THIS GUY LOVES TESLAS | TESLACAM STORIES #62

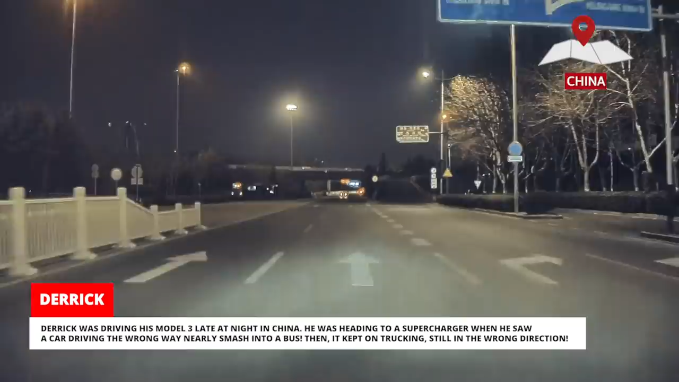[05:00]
He was heading to a supercharger when he saw a car driving the wrong way nearly smash into a bus. Then it kept on trucking, still in the wrong direction.